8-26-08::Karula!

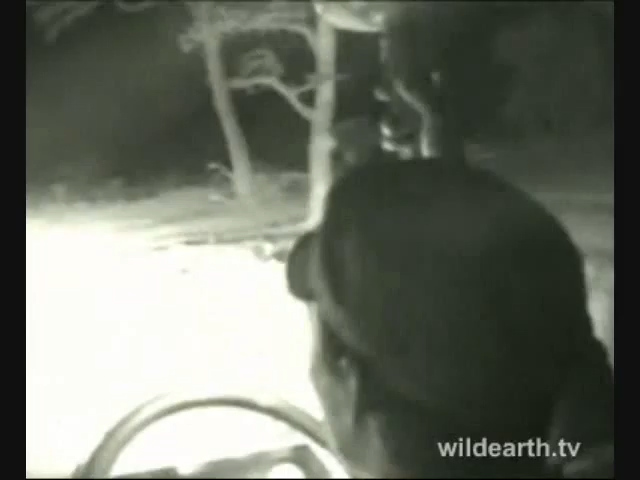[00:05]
Oh, there's the leopard as well. Awesome. Check over the buffalo's back, Rex. Right there. Look at that. Beautiful. Amazing.
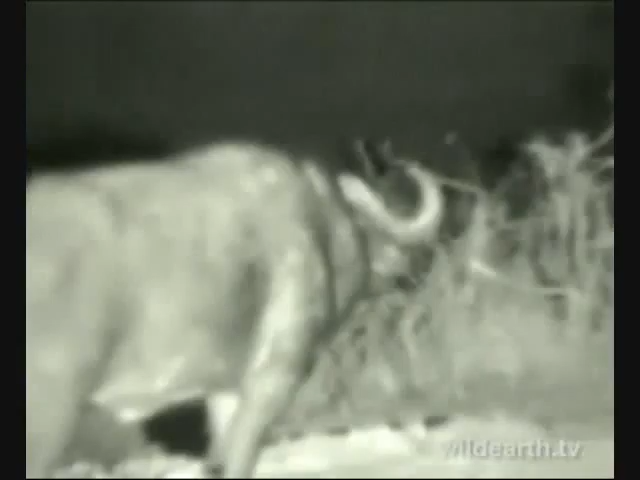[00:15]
Where's the leopard? There he is coming out. Buffalo blocking the view. Where's the leopard going again? It looks like it was stalking something. I'm going to keep the light off it a little bit.
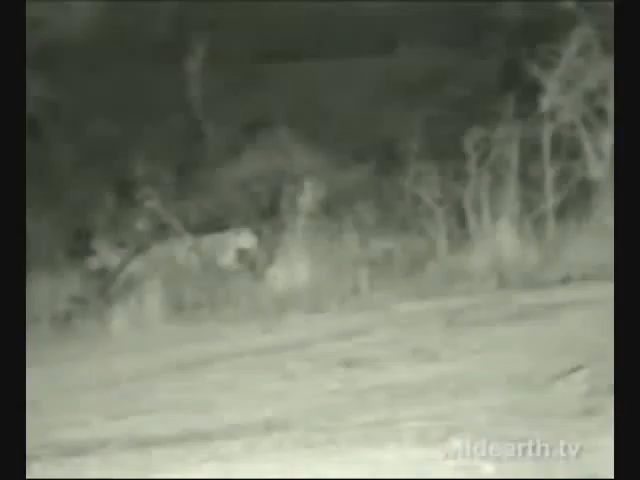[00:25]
It's definitely stalking something. Let's see. There's a few deco around, a few stenbuck.
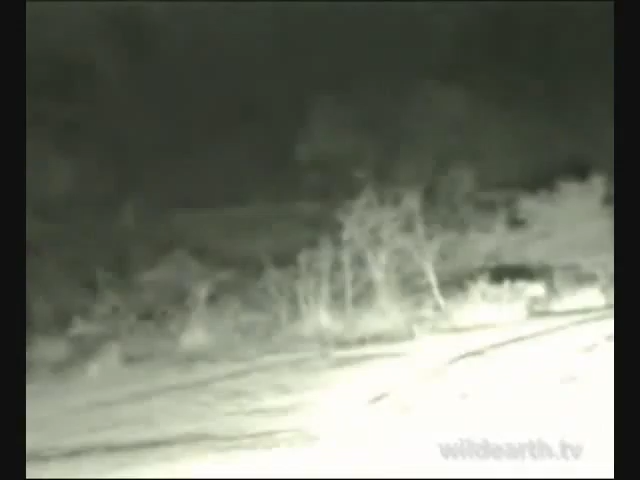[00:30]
Obviously, it's not stalking the buffalo. What an amazing view. There's the leopard again.
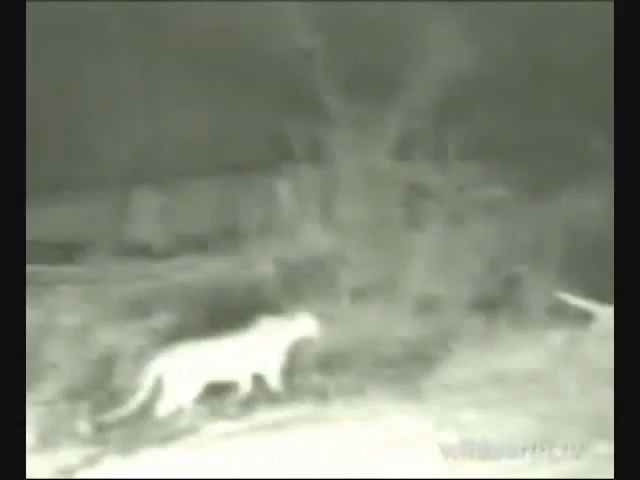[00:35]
I'm going to keep the lights low down. Infrared light, luckily, we've got the benefit. Oh, we're on infrared, actually.
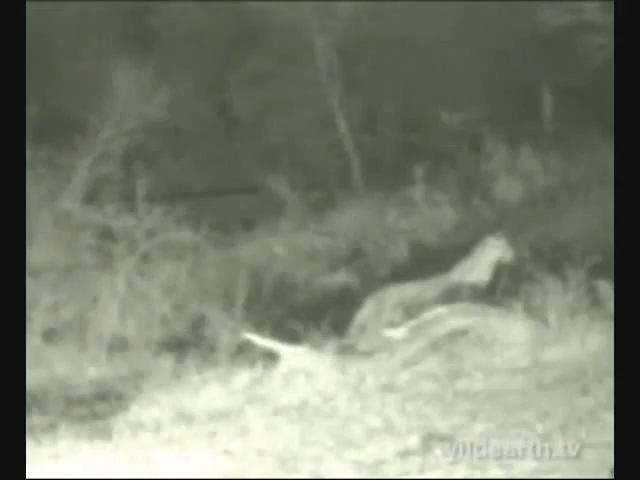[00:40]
We can switch off here. Rex is going to get it on quickly.
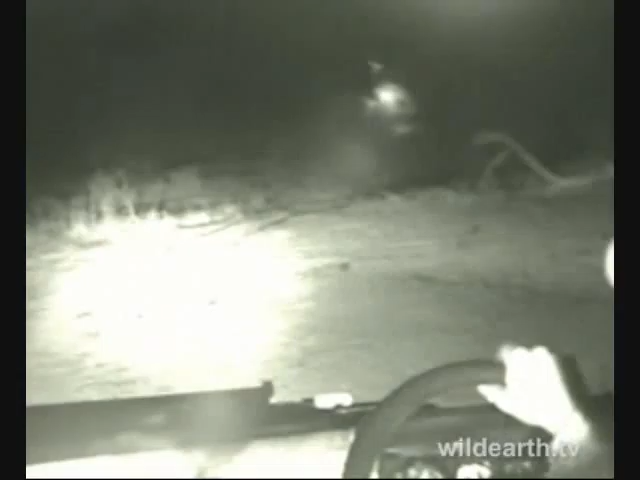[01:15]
It's something that's main benefit is that it calms people down.
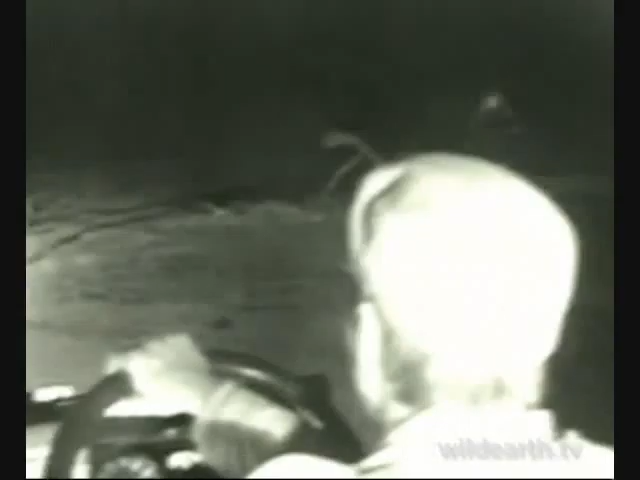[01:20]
So if you tell people to do something, it will respond better. Especially on walks, obviously, it's more important.
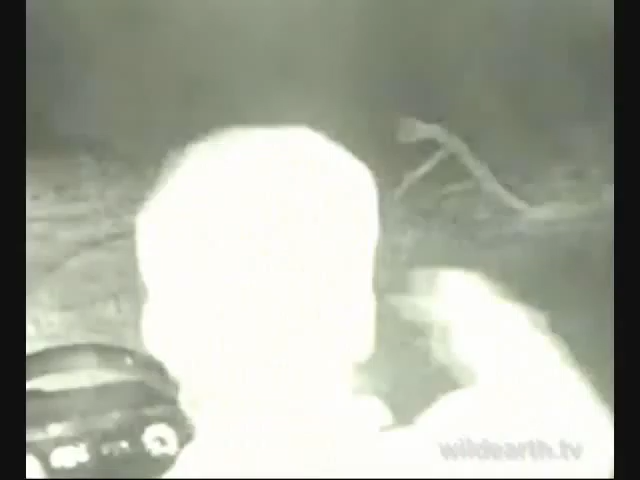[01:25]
Let's have a look here on the right, see if we can spot it in the infrared. Muffalo right here in front of us as well.
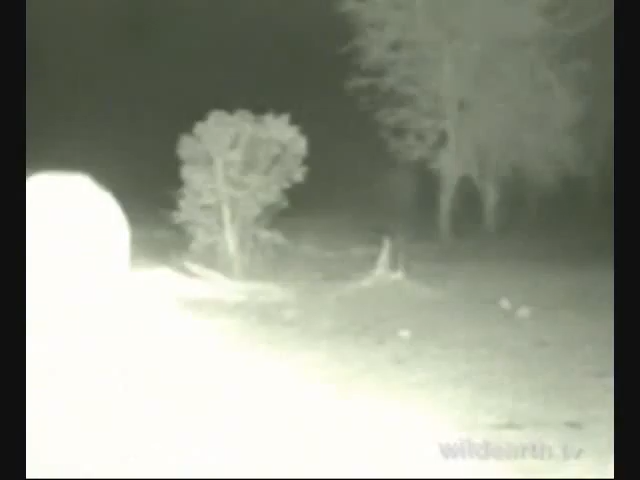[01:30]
Oh, there it is. You see it, Rex? Go left a bit. Left, left, left. There.
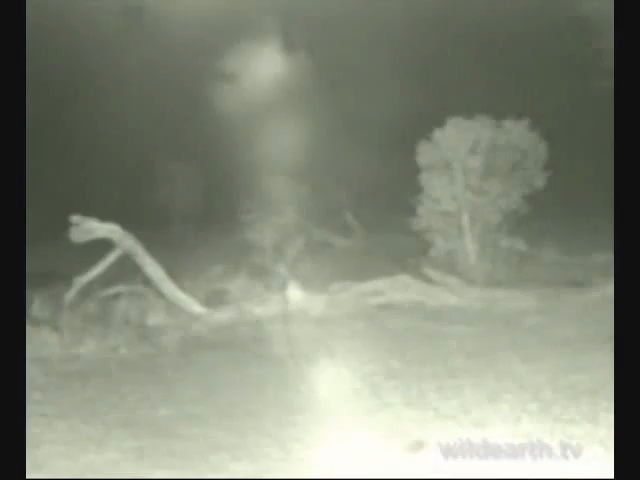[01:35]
Right there, sitting, looking at something. Go in. There he goes again. It's busy stalking. You can see the low posture. Let's see what it might be looking for. I think it might be. There's a daycare out there that I can see. Remember the other night we drove along, there were about four or five different daycare here. Station is one Ingwe Gharipan. Just had a quick look. Looks like a youngster, maybe. We'll be looking at some volunteers here.
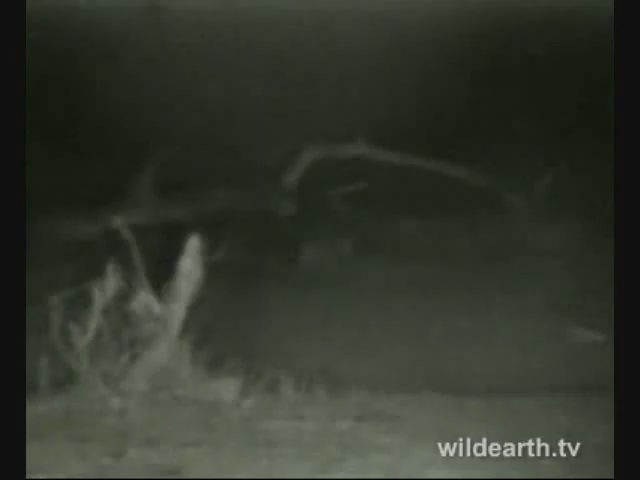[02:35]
Yeah, I'm sure he spoke of a thing where she was also colouring around Gharipan. Yeah, we've got her here now. She's just heading up to the Inga's kind of direction because he's stalking. Let's get a bit closer.
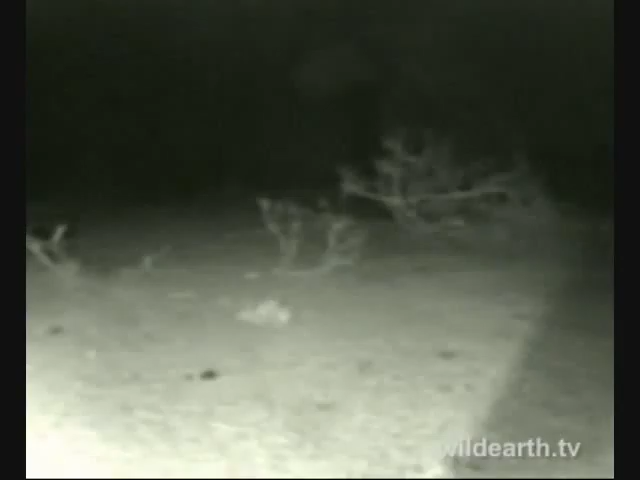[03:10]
It's still difficult to... Oh, now I've lost her. There she is. Yeah. Coming in. Try to get around to the side there. There you can see her in the infrared lights. This is the big benefit of having infrared lights. We can actually still see without disturbing what's going on. Quick look. Where are we now? Still got her, Rex?
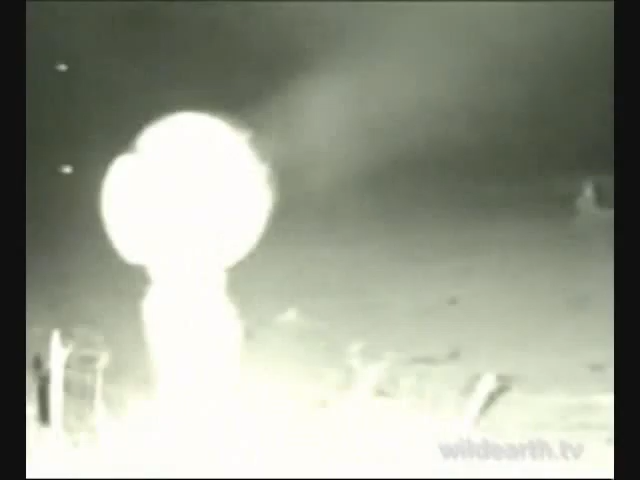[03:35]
Oh, there she is.
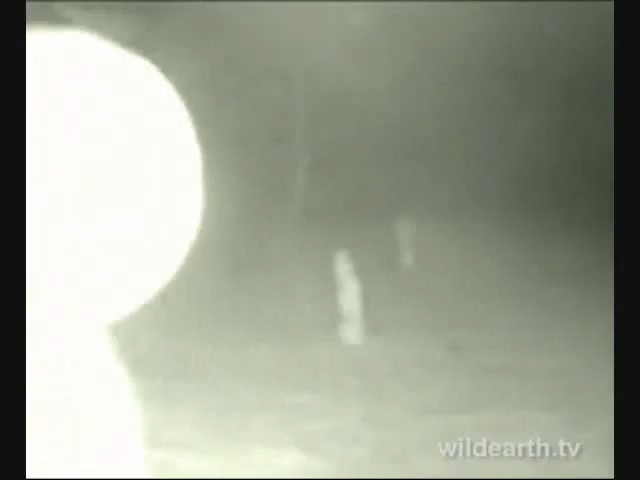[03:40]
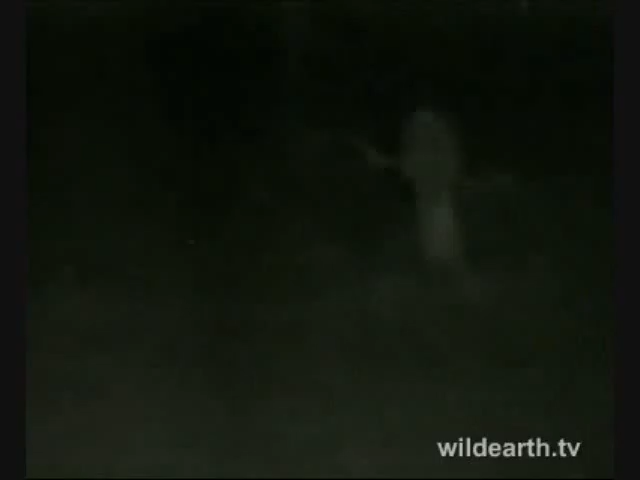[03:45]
It's difficult to follow something while it's hunting. Let's go and look at the infrared lights here.
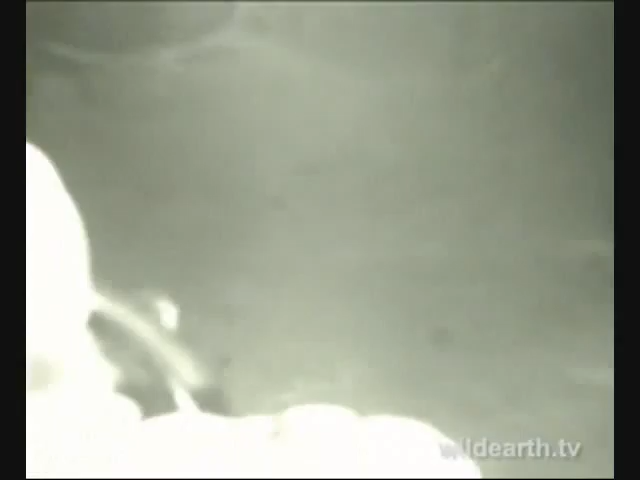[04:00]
See how we're doing there. Let's see her. I think she's a bit more to the left. I'll just turn the car a bit.